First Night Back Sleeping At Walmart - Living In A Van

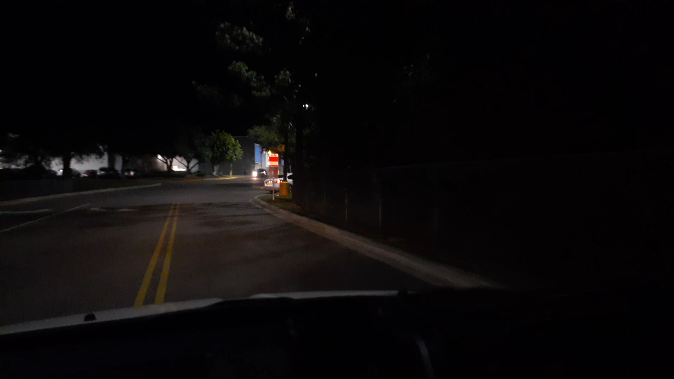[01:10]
most if not all of them shut down by like 10 11 o'clock at night so what does that mean well it means that if you're parked here overnight
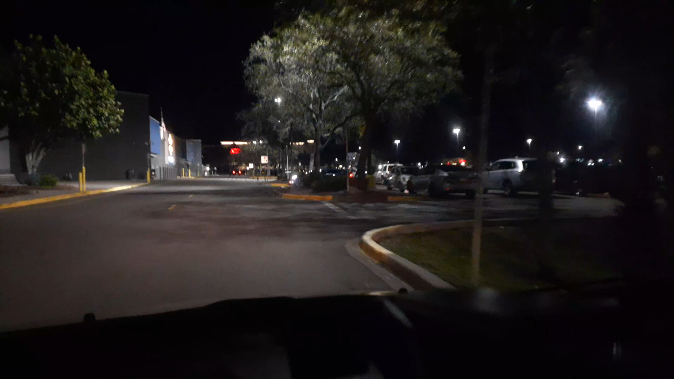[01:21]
it's probably gonna be easy for them to spot you now right now it is about 7 45 p.m. so they're still open and the parking lot is pretty full but what I'm gonna try to do is
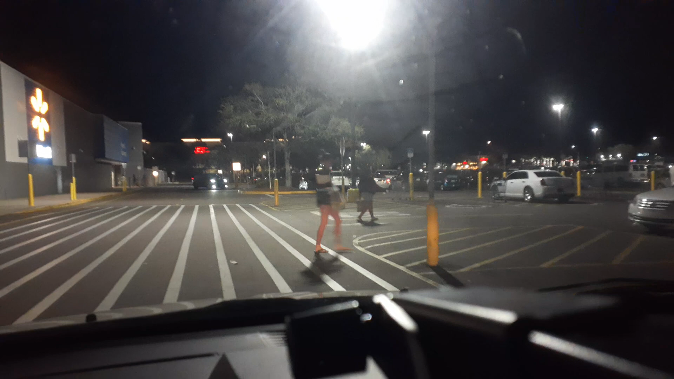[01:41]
well first let's just drive through the parking lot and look because I know where normally the van dwellers kind of park typically van dwellers will park on far away like at the edges and stuff of the store you know far away from traffic and that
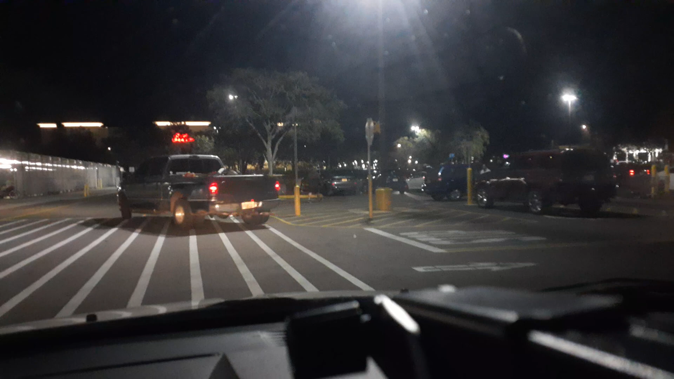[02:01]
used to be okay for the Walmarts where you know they didn't care the city didn't care and they let you stay but if they no longer allow that which you know I've heard that Walmarts been cracking down on people then that means that it'll
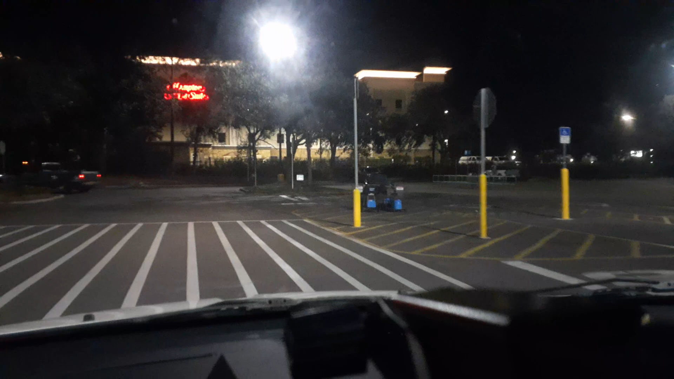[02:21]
be easy to spot these people looking around I already see what I think is a van dweller there's a van with the high top one of those um I'm of the
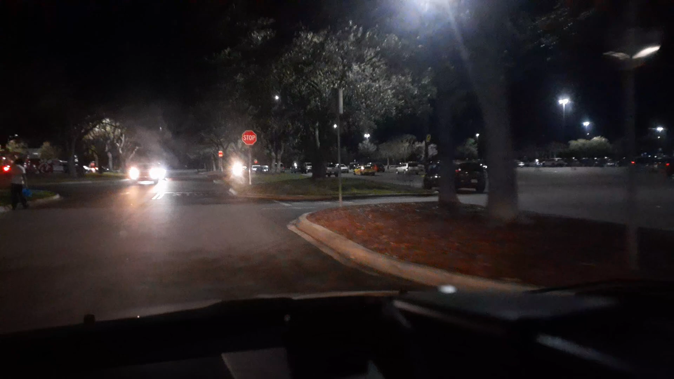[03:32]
see a van here we're gonna look at it a van with a um
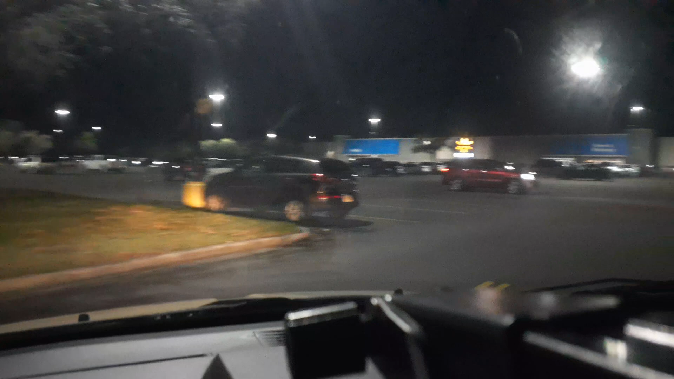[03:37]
camper behind it so if they're planning on staying overnight